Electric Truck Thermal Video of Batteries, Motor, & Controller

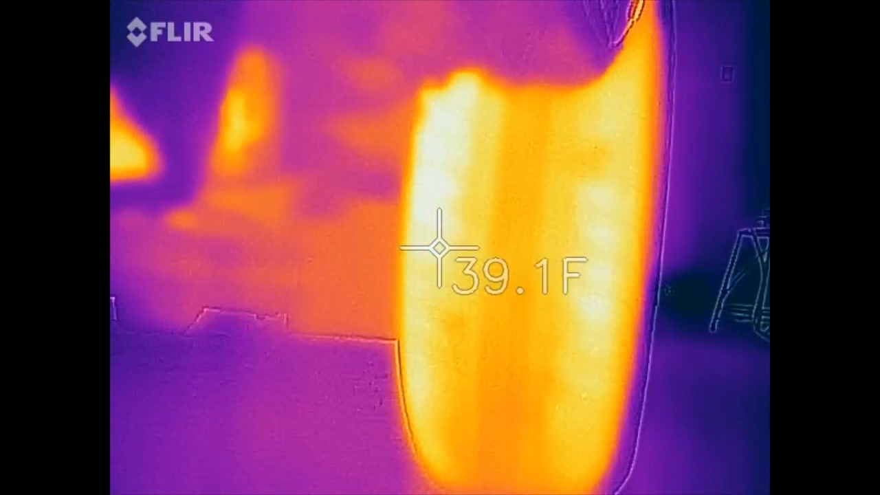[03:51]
On screen: spot 39.1°F
The other things we're looking at, that bright spot in the center, that's the backside of the motor right there. So of course the motor was pushing the truck down the road, so that's warm, again, relatively.
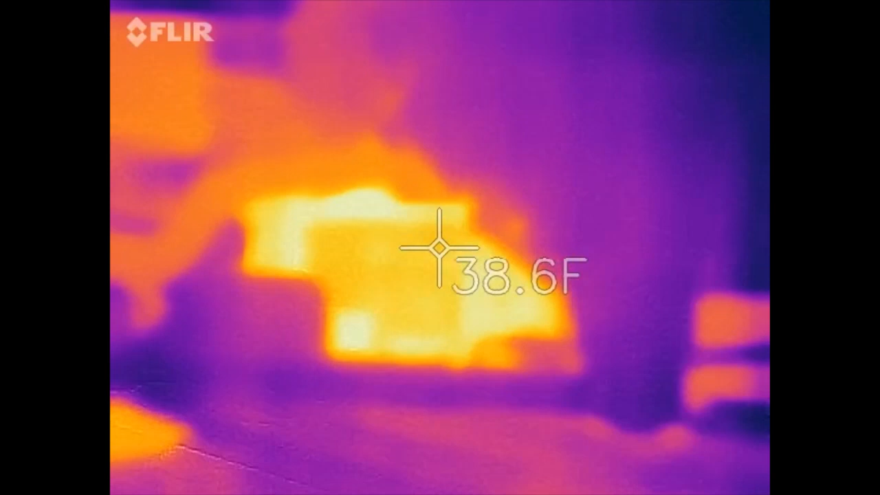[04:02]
On screen: spot 38.6°F
Now, the other thing is, if I back up and I angle the camera up,
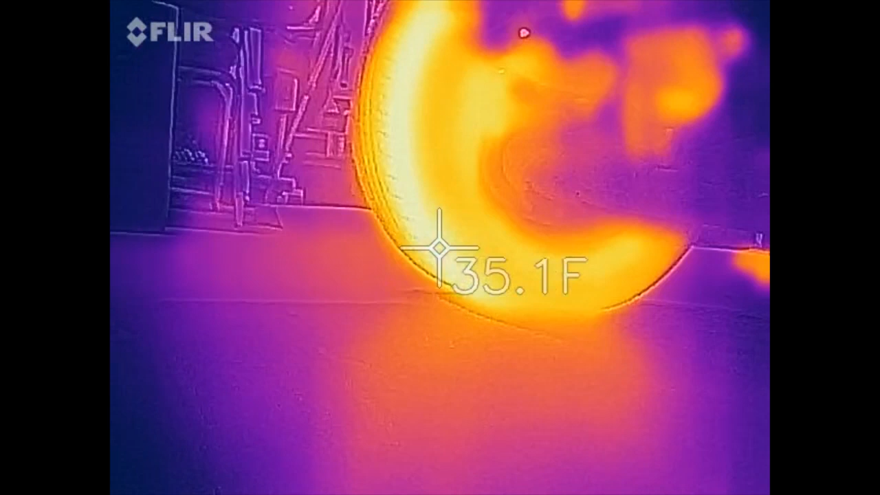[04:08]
On screen: spot 35.1°F
this big boxy thing back here, that's the motor controller. You can actually see the liquid cooling on it. There's a hose right here,
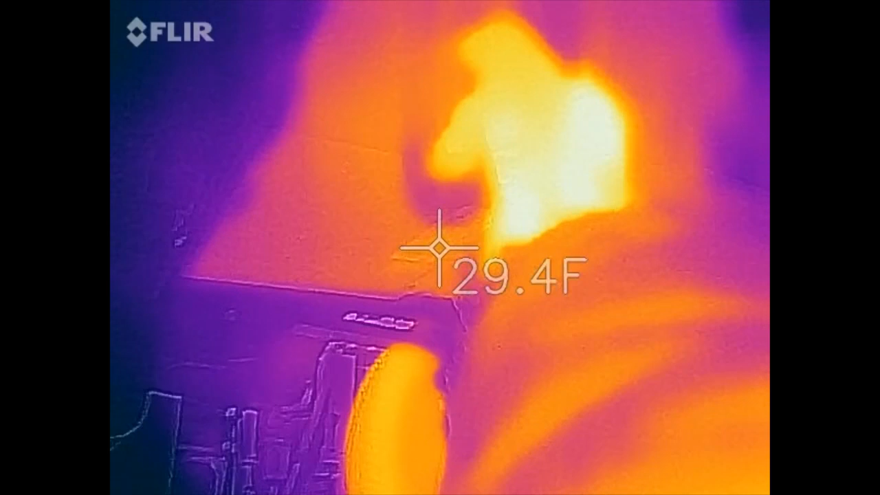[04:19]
On screen: spot 29.4°F
and a second one right here for the liquid cooling, and that doesn't feel warm at all.
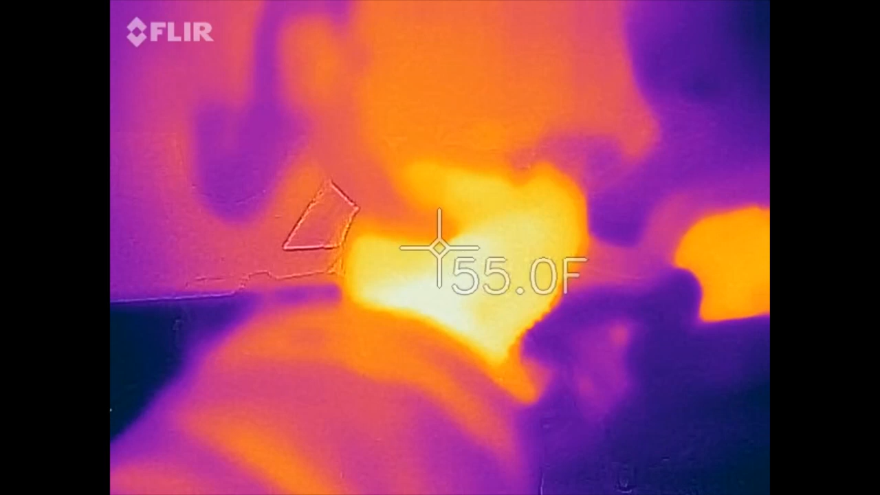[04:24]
On screen: spot 55.0°F
So really,
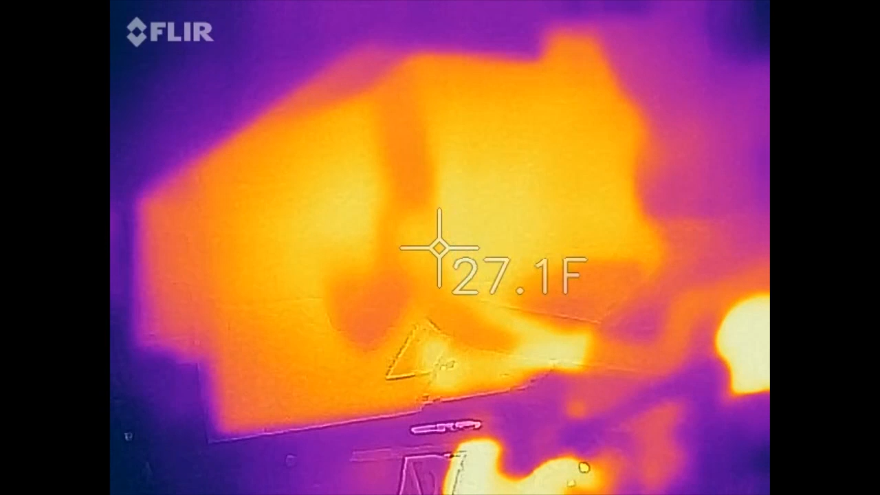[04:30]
On screen: spot 27.1°F
no issues with heat dissipation in any way for the controller on here. But kind of cool the way the motor shows up right there.